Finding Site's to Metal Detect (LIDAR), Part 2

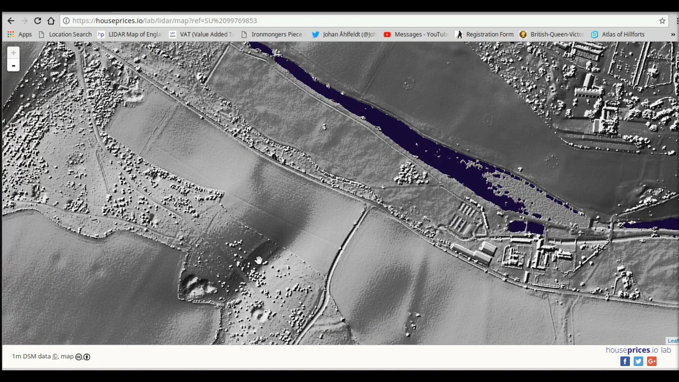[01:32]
for other interesting little marks and things now what is interesting is these little bumps little hollows now this site is near London and I wonder if you can guess what these are
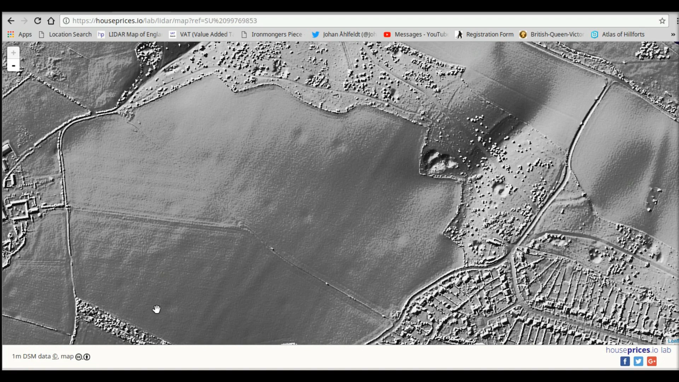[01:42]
there's a big one there look these sites are bomb craters from the war there's a big one there look now on this field you can see
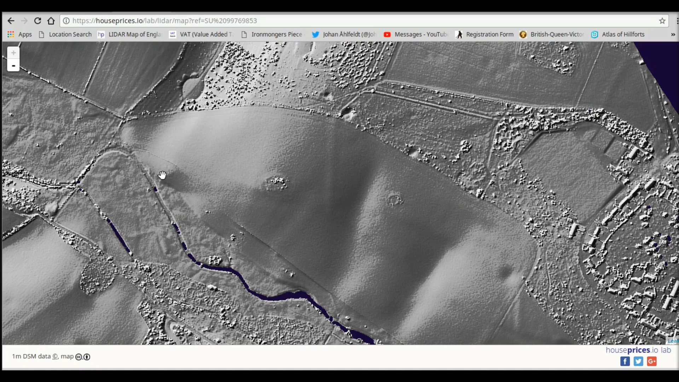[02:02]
some other little marks I bet there's some gold on the top of that one but there's some looks like Iron Age or Bronze Age mounds there's some more craters look from from German bombers
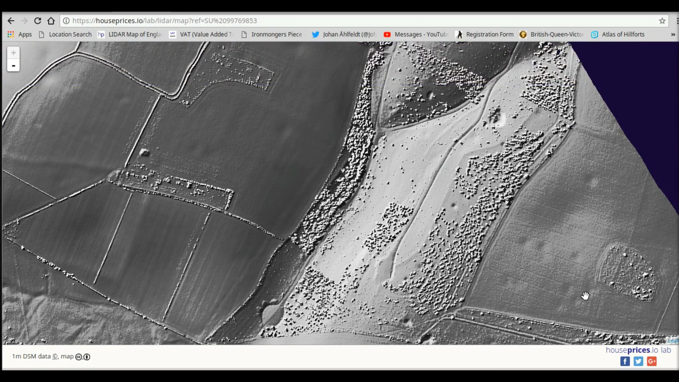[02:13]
that's an interesting area you would want to look at look at the place it's peppered with bomb craters they must have got a
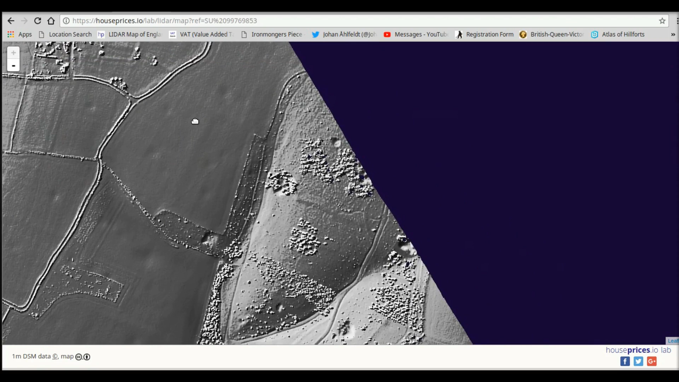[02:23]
good hammer in this place now we scroll back down to where we were here it is that's probably the
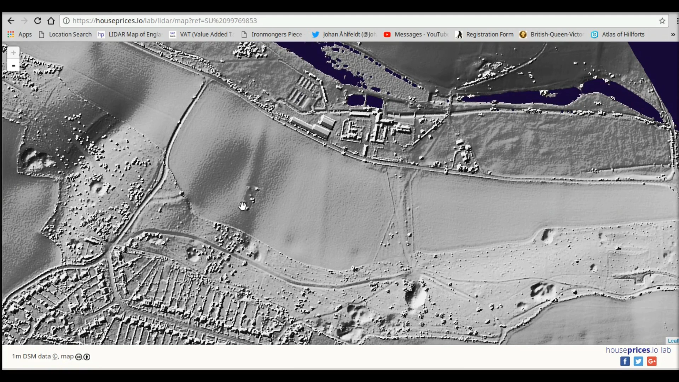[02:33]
site it's on the map that's a big bomb crater
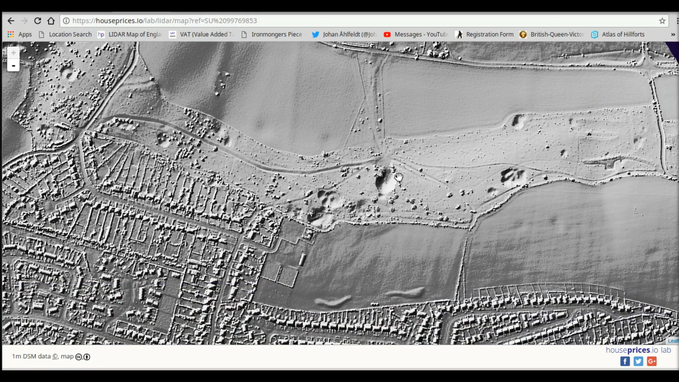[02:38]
so yeah
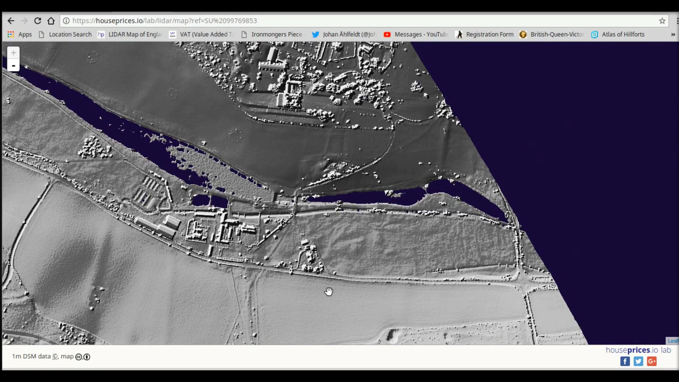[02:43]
you look for interesting marks in on on the ground see if I can find some here here we go some old hedge lines or walk lines that have now been platted out look at the size of that bomb crater now you can see lots of little marks bomb
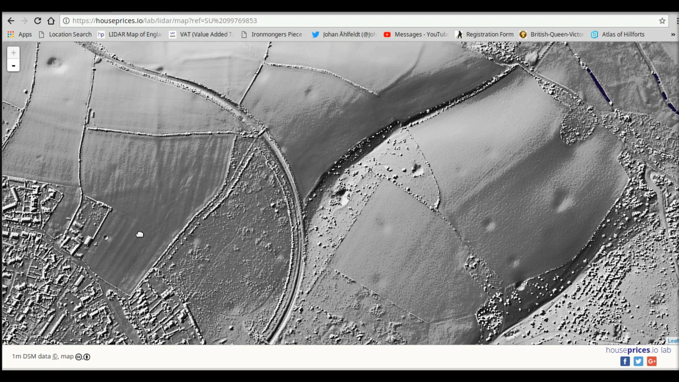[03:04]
craters yes and that's how you find these sites